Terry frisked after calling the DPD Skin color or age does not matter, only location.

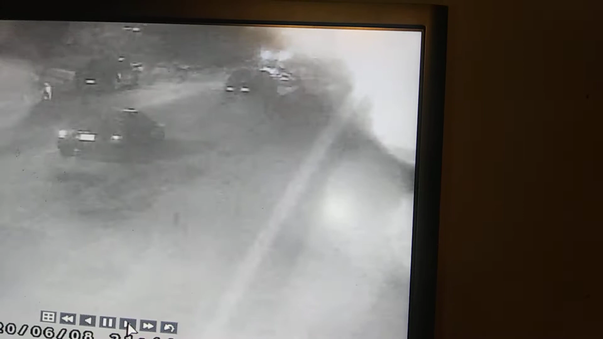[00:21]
seeing there I'm going to stop there I have exit my front porch I'm pointing at the vehicle in which I called on this one this one this one I walk back onto my porch
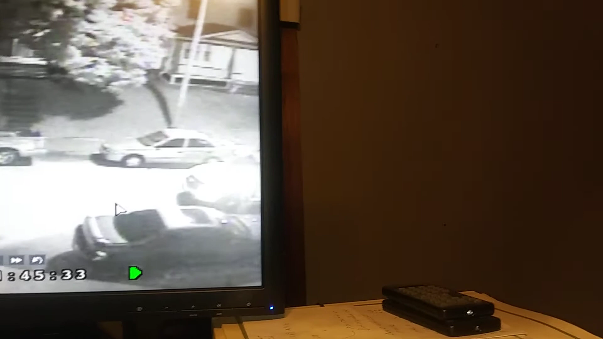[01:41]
said they're going I can't believe you're gonna do Terry first call me now up here you're gonna see the officer that called me and said that he was on his way the officers that uh I'm in encounter right right now are telling me that they can't do this I can't do that they can't because of leads and so forth and this is the officer that called me said that he was on his way
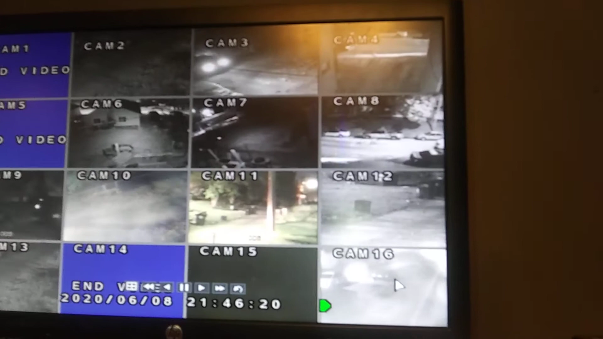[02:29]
you can see both of them there's the cruiser that I was in contact with this is the officer that was going on my call
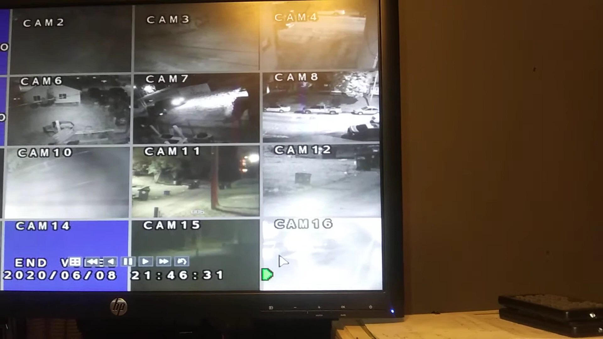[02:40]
this officer right here on my mouse is the one that the Terry first call me no rights to do that they've violated my civil rights didn't ask me to do it just didn't ask me my name nothing just sat there and said we had we had a call that somebody was out here and they were gonna shoot police officers
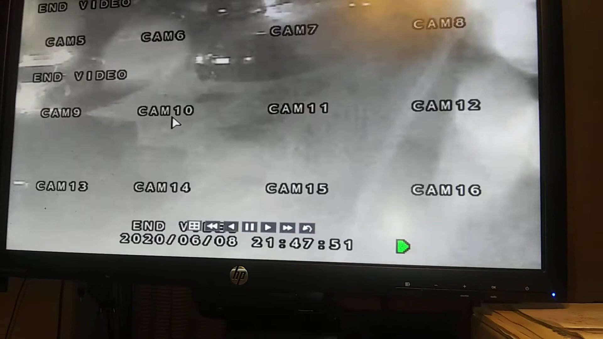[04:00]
the same thing that the other officer said that he could not do because it was a violation of leads this officer is doing it it's going to check this vehicle out and see whether or not it's stolen as I have done so several times before in the Dayton police department has done before we recovered probably about in the past
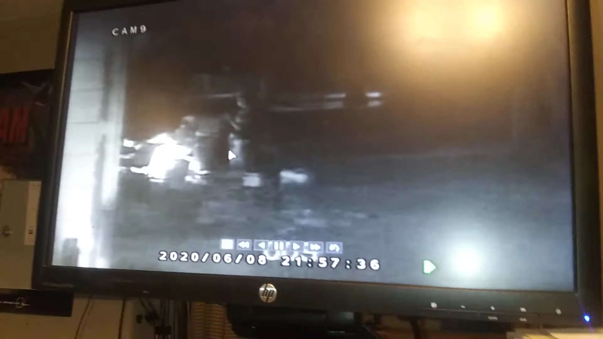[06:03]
this person never got terry first why did I?
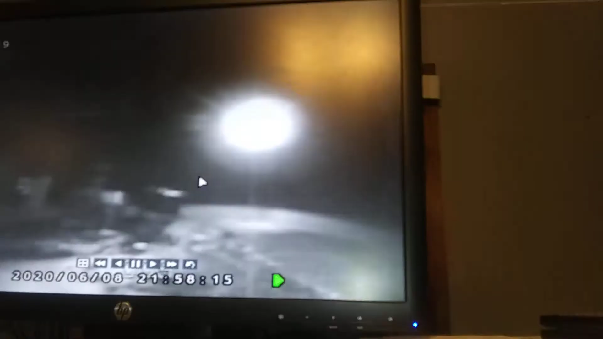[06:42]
look at all the baggy clothes he has on weapon can definitely be underneath here I'm 120 pounds this guy's 210 pounds 6 foot tall
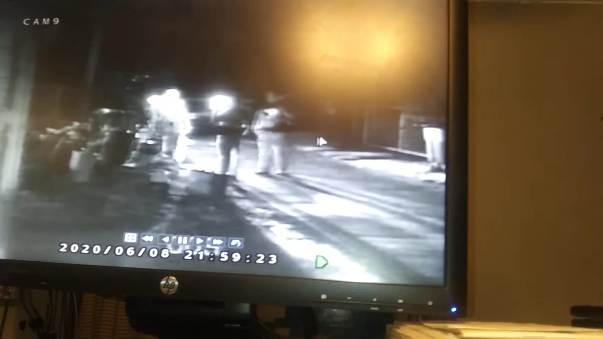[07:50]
this is the female that was in the cruiser that showed up in the front yard this is after I told him hey I heard that this guy got beat up you might want to check and see whether or not he is the victim that you're looking for
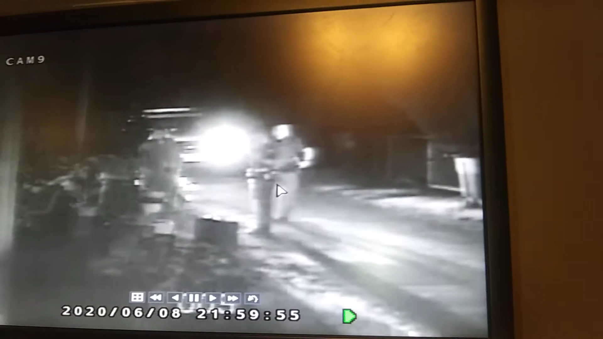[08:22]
and see the officers walk away they don't terry frisked him why why did my 120 pound body get terry frisked
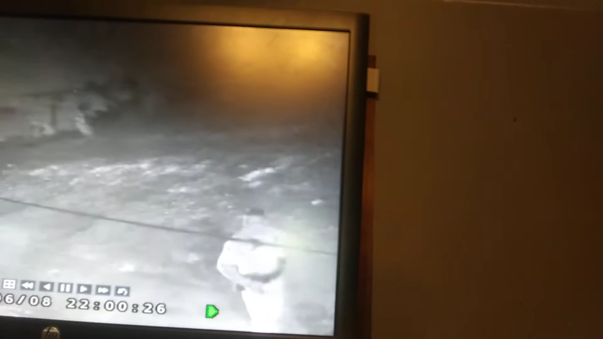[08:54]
at five five foot eight and a six six two 210 pound individual is not a threat